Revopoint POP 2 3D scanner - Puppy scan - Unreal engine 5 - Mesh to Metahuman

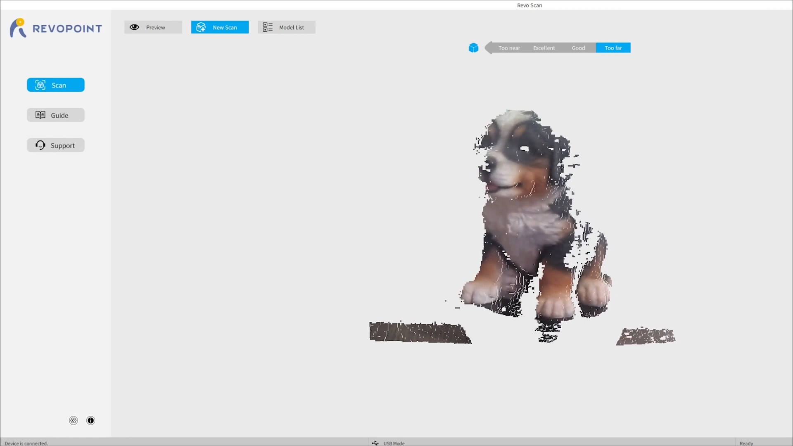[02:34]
I'll see you next time. Let it scan until it captured enough information.
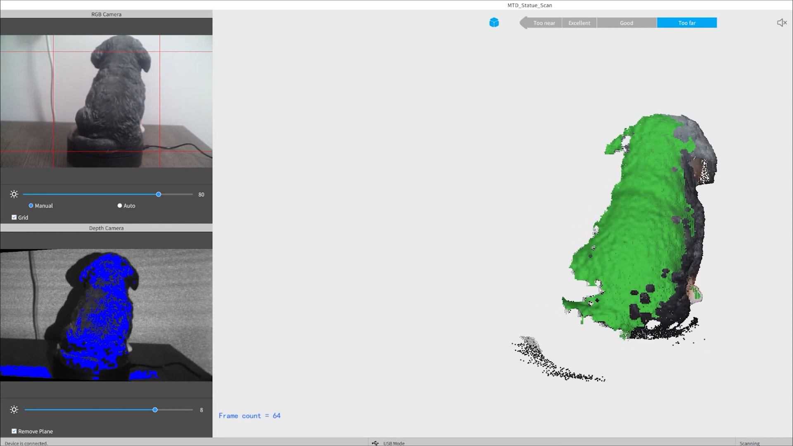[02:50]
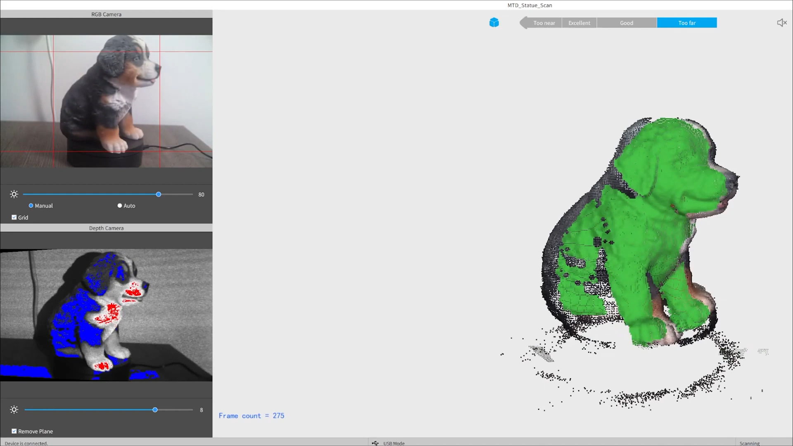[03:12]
And when it's done scanning,
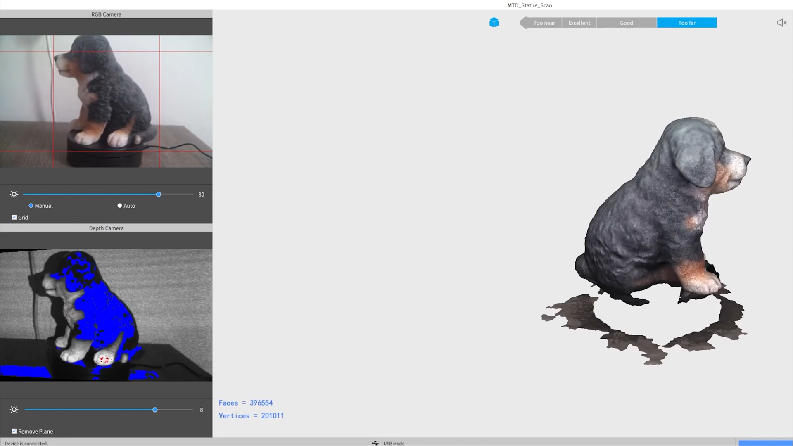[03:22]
you can have the RevoScan software fill up the holes and get the mesh ready to export to other softwares.
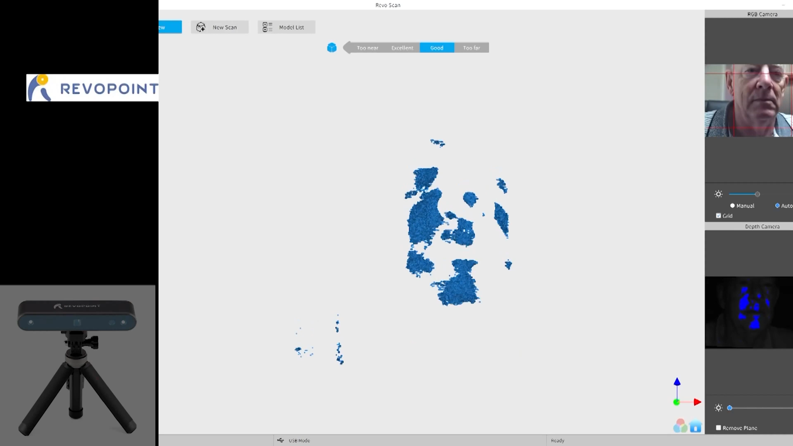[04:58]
Now we are trying to scan the face. So we will have to start from the front view and
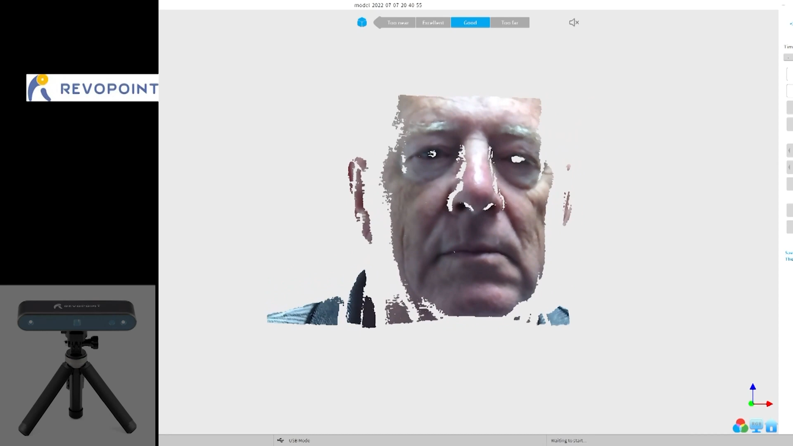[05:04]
slowly move on to the left and right profile so we can capture all of the details of the face.
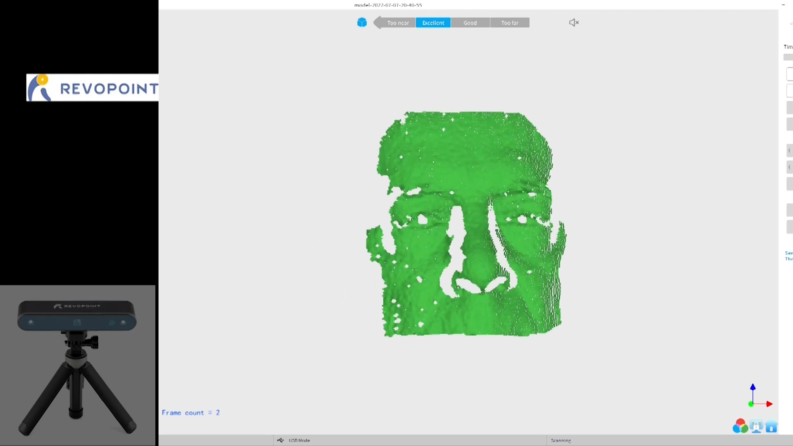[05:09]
You can also capture the entire head if you want to capture the entire head.
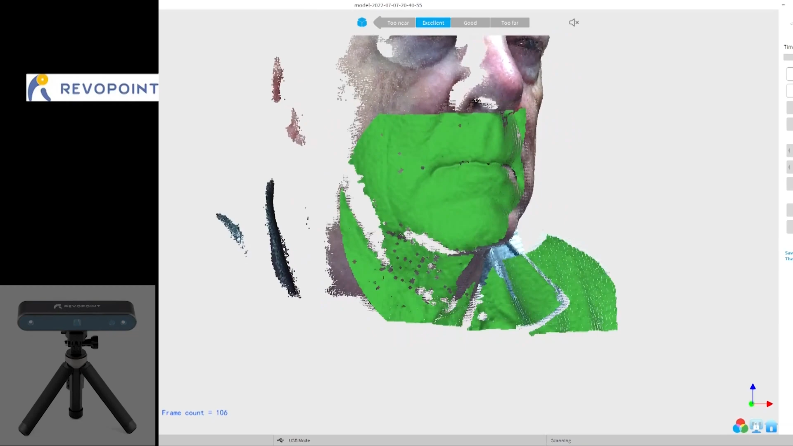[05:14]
But right now we are just trying to capture the face.
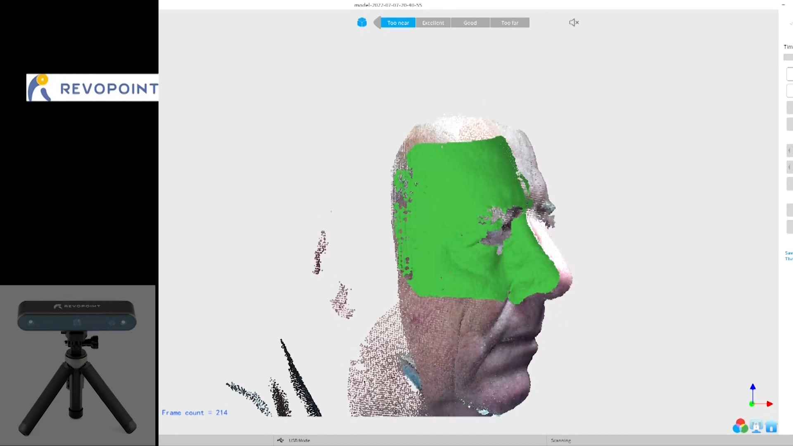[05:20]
Once the scanning process is done, you'll have the automatic cleanup tool for you in the software.
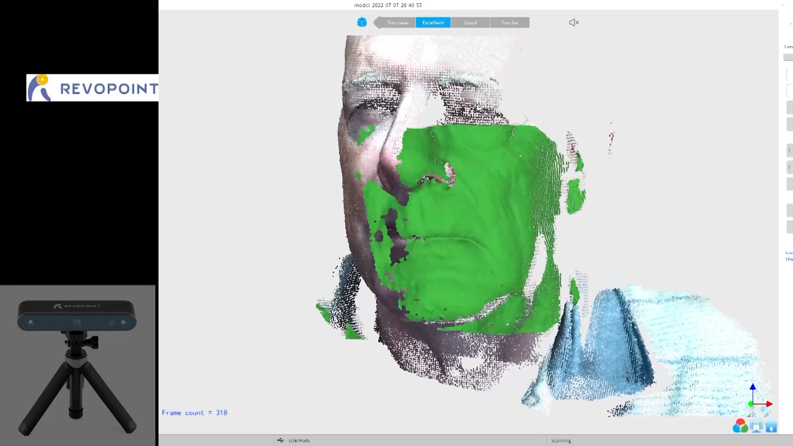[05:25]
They have provided the software for you for free. You can use that and clean that up and generate the head.